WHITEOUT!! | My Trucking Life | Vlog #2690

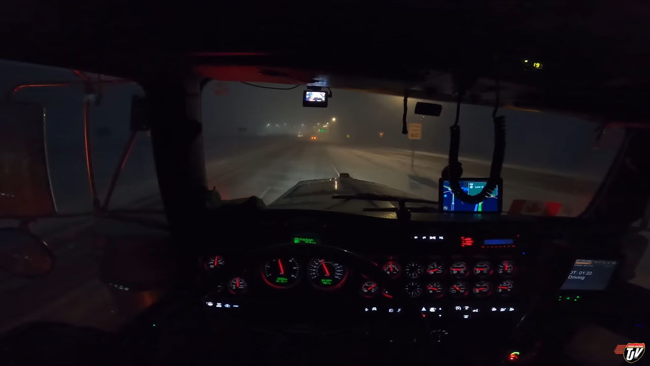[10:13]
Okay, it's clearing up a little bit here. That's good. Thanks. Nice and easy. Nice and easy. I really hope this does clear up and that they don't close the highway. Highway 29 and then came to the left 1.4 kilometers.
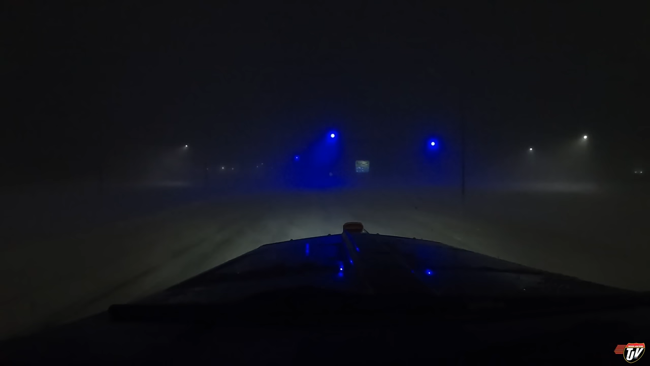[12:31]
But if I remember correctly. I think there's less purple ones now. So maybe they're slowly replacing them. I mean that one's not working all together. 200 meters. Keep to the left on. Lord Selkirk Highway. Highway 75. Ah, it's already starting to clear up. We've only gone about half a mile. Good. Good, good, good. So we're just going to keep her nice and slow and steady. Pull out of the other side of this brief storm.